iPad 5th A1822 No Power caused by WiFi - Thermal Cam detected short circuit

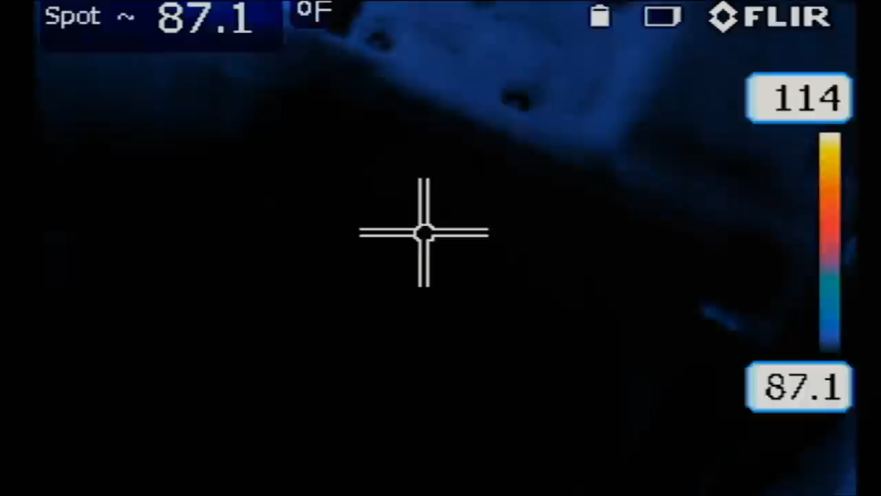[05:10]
On screen: spot 87.1°F
Okay, so this is the board. This is the area we were inspecting right here.
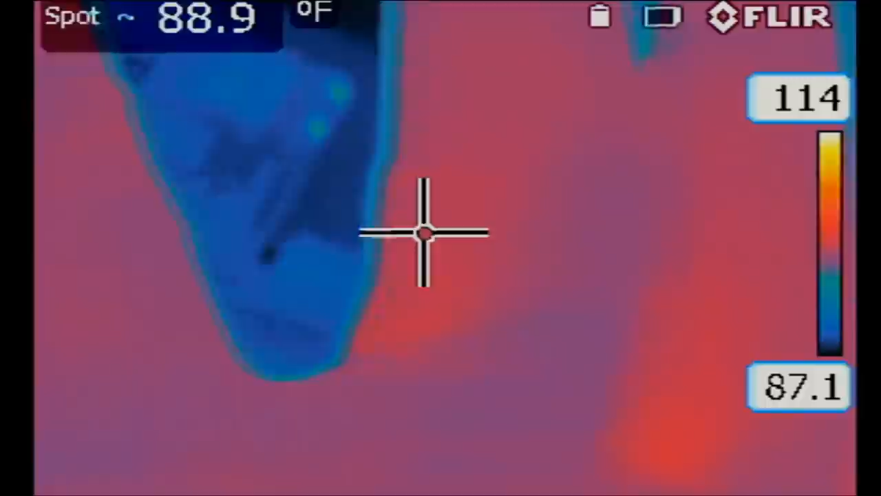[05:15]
On screen: spot 88.9°F
I'm going to put this in automatic mode.
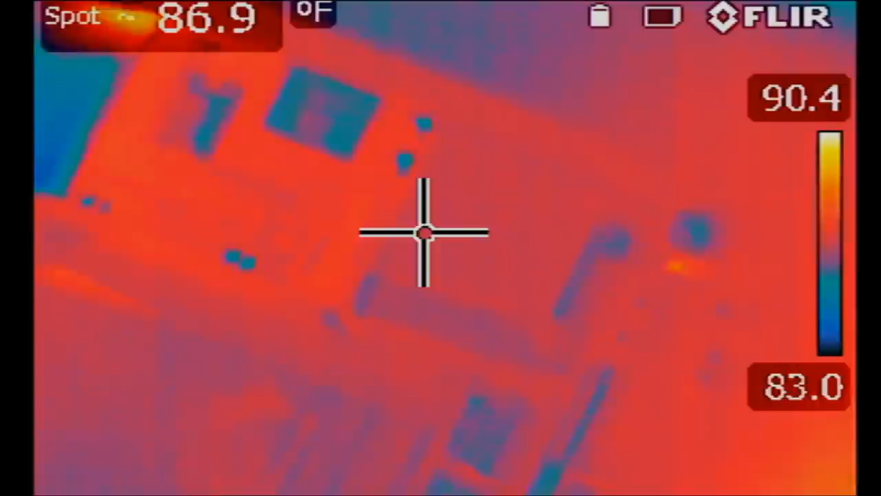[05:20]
On screen: spot 86.9°F
And I plug the cable in, and look at this.
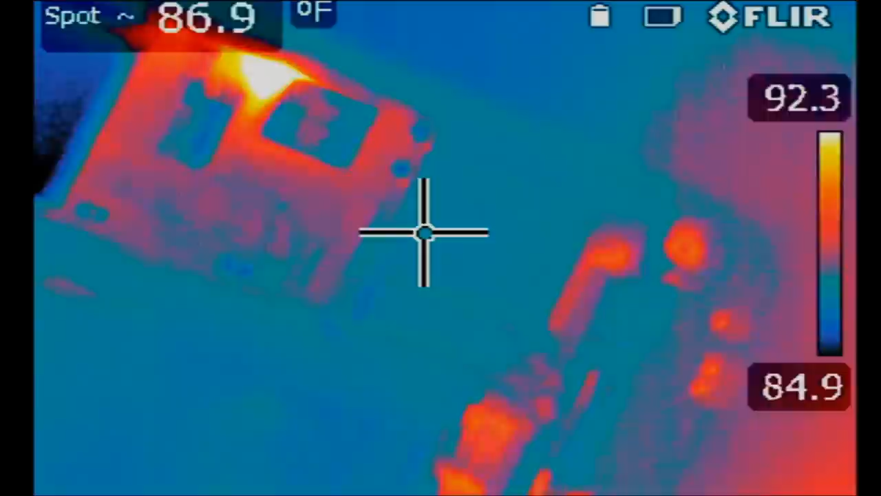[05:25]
On screen: spot 86.9°F
We see a heat spot coming from right over here.
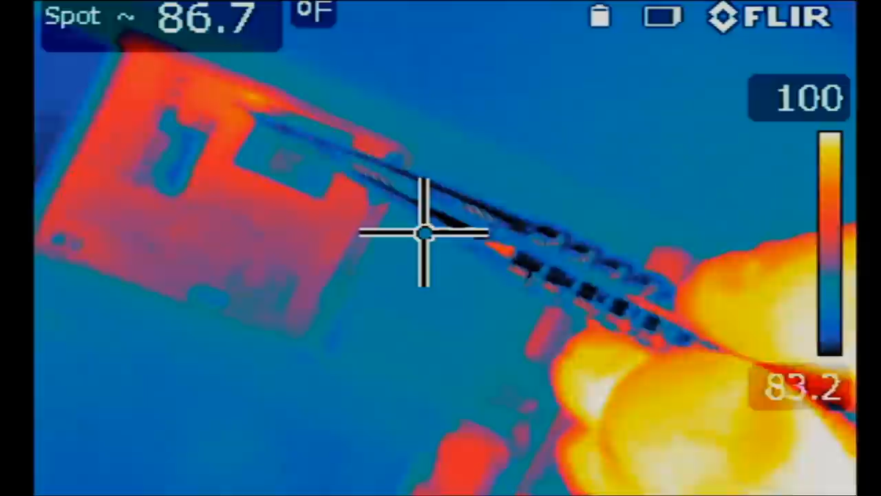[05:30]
On screen: spot 86.7°F
What's this here? Pointing to the left side of the Wi-Fi module, right here.
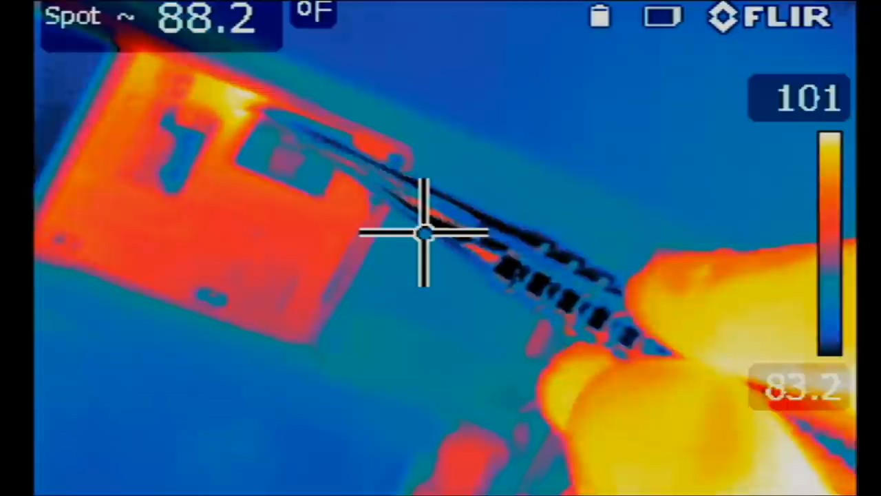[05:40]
On screen: spot 88.2°F
I do not know if there are any components here, or if the heat is coming from back of the board, but we're going to inspect. Look at this, it's heating up more and more.
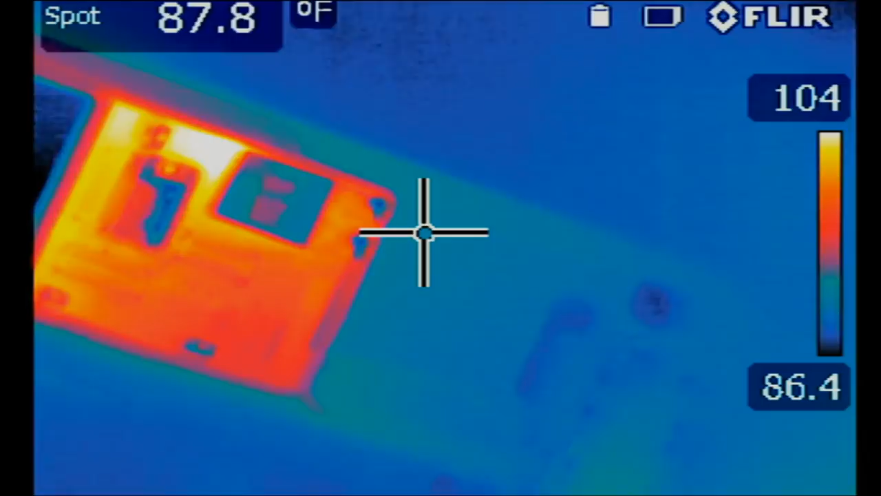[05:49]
On screen: spot 87.8°F
Okay, anything else on the board?
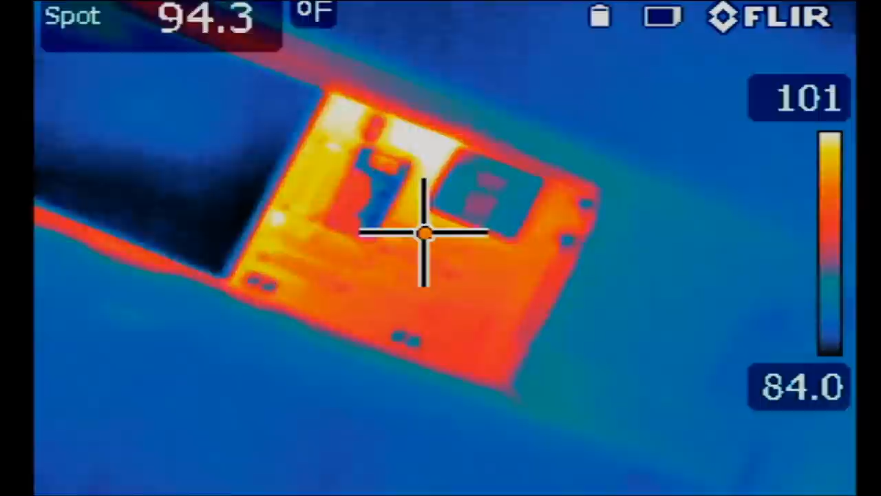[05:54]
On screen: spot 94.3°F
Nothing. What if we try to pinpoint where heat is coming from? Let's go to manual mode.
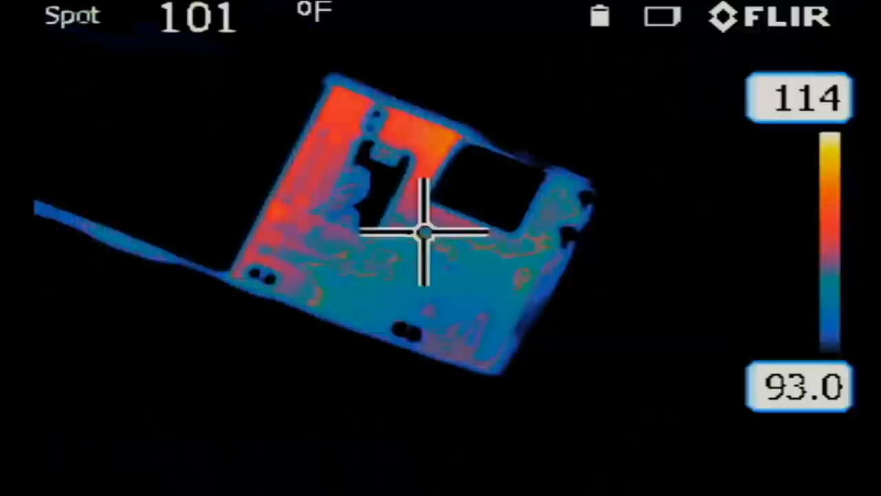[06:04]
On screen: spot 101°F
Yeah, heat is coming from right over here.
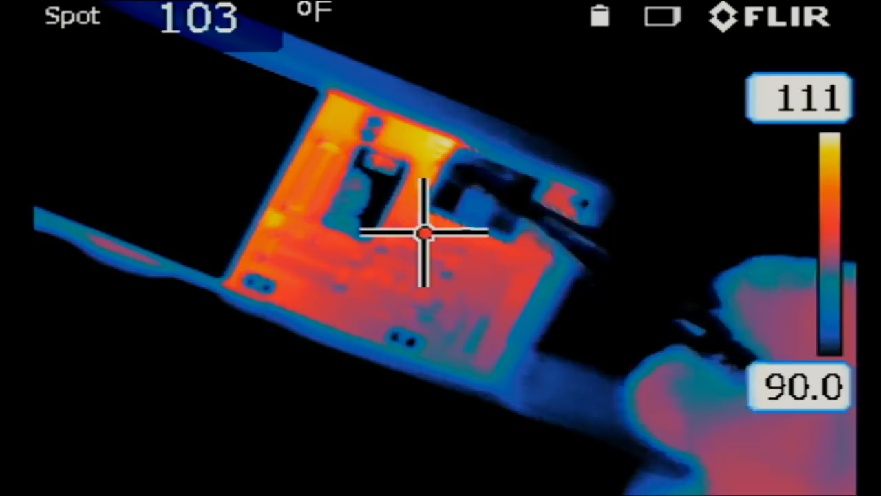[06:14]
On screen: spot 103°F
Let's check and see what's going on in this area. So it's to the left of this chip here.